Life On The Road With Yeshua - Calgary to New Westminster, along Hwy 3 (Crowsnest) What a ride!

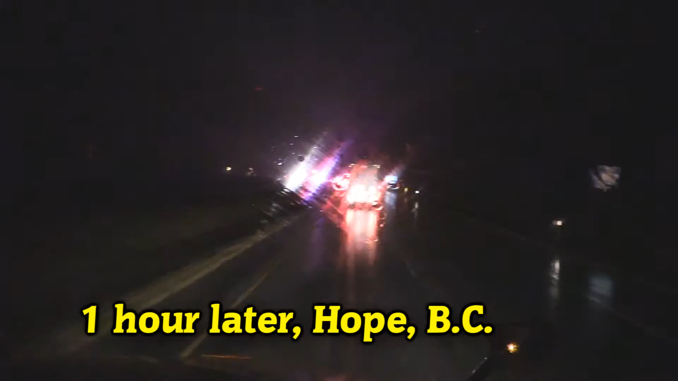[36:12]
Well, we got some kind of an accident up here, something just west of Flood Hope Road. I don't know if traffic's getting through here or not, though, or if we're sitting at a standstill.
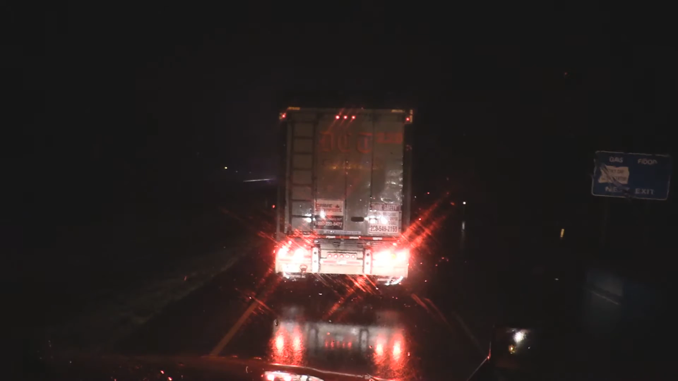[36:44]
So what exactly happened up here? A rock came down.
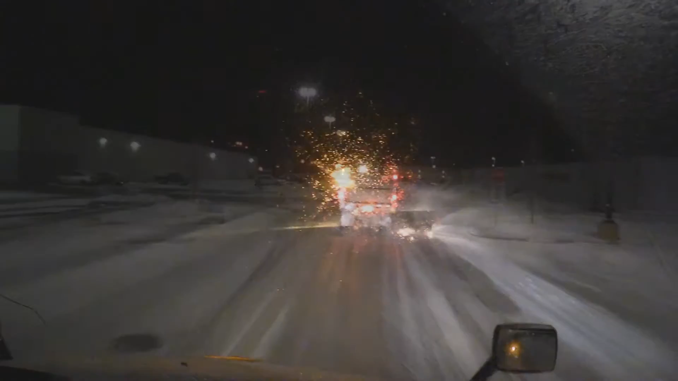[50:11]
Cranbrook looks a little different than the last time I came out here. It's pretty white out here, but it's only 0 degrees out here, so it's not very cold. funny thing is, turn right on McPhee Road. Is that from here I will be heading